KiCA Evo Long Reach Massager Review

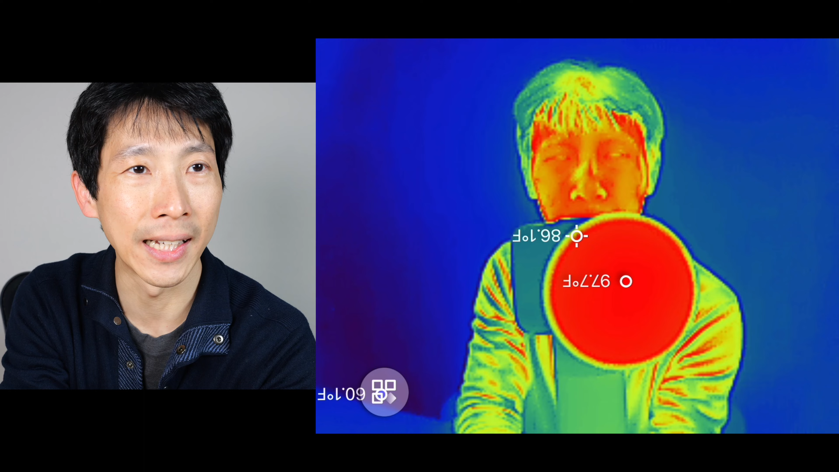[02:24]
97 degrees. 100 now. See it's heating up my back right there. Or this side. My hand right now is 86 degrees.
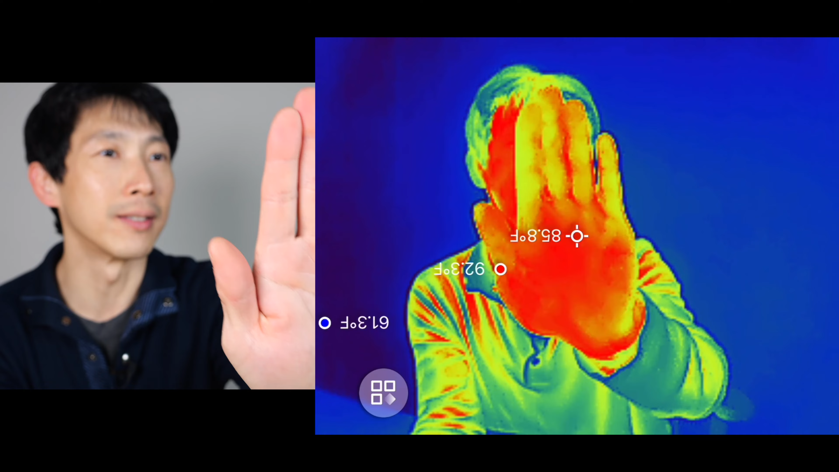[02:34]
On screen: spot 85.8°F
Gets it nice and warm at 90 degrees already.
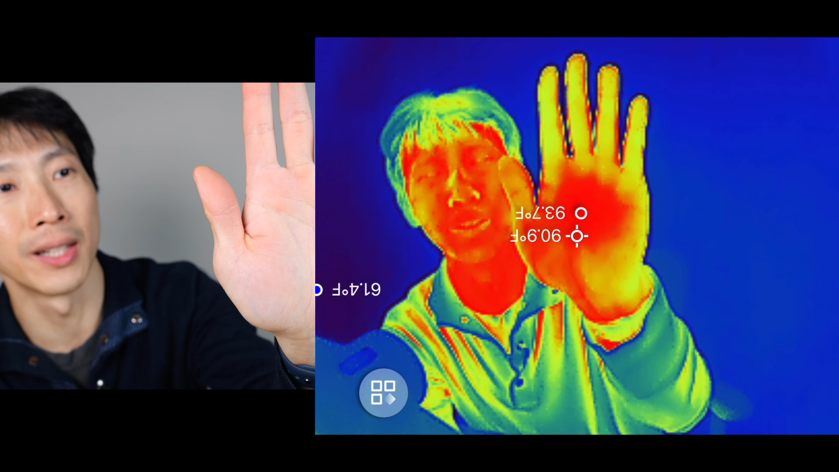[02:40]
Let's do it some more. 91.